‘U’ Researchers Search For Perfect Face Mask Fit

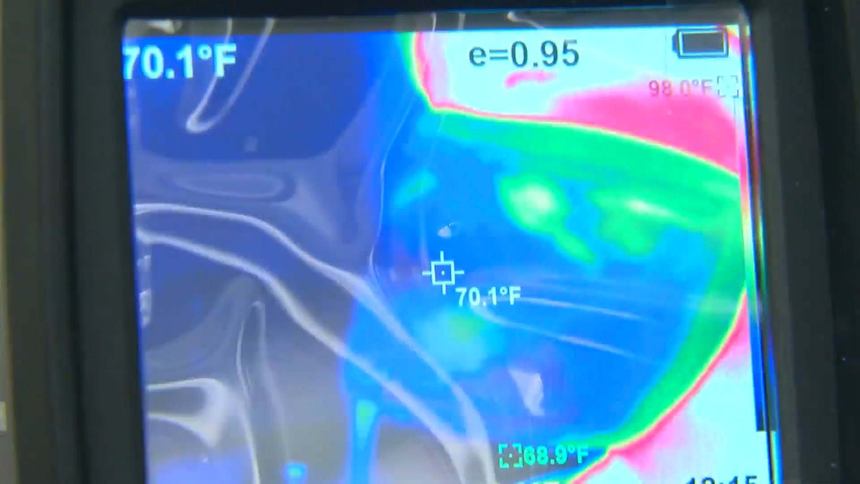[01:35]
On screen: spot 70.1°F
Okay, breathe in, breathe out, right around the edge.
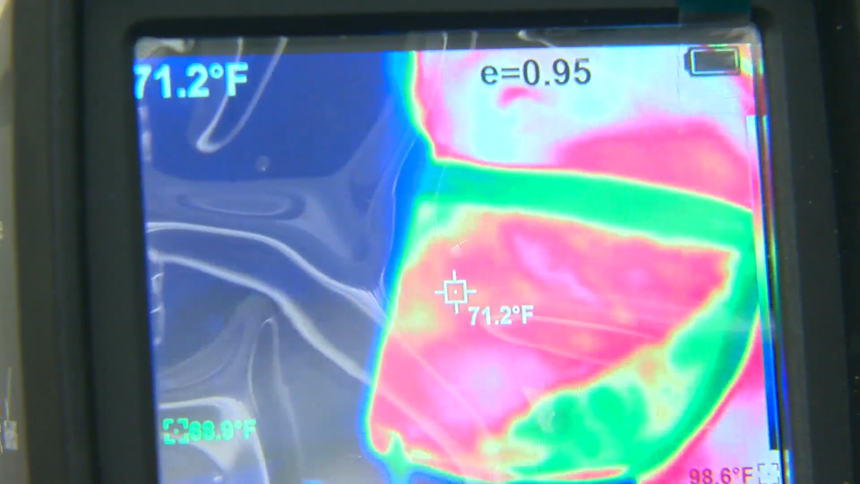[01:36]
On screen: spot 71.2°F
That's where we're probably getting a little bit of linkage.